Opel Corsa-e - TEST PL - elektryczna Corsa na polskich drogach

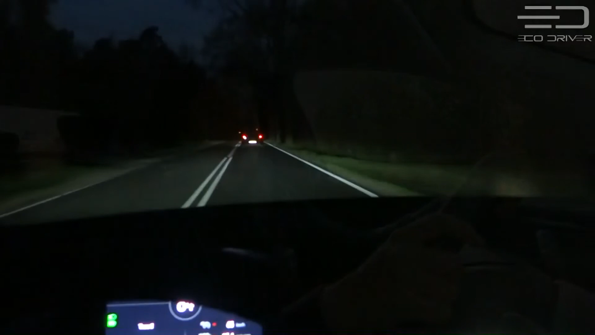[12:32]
W tym przypadku to ponownie nie jest opcjonalne matrycowe oświetlenie, a zwykłe standardowe lampy LED-owe.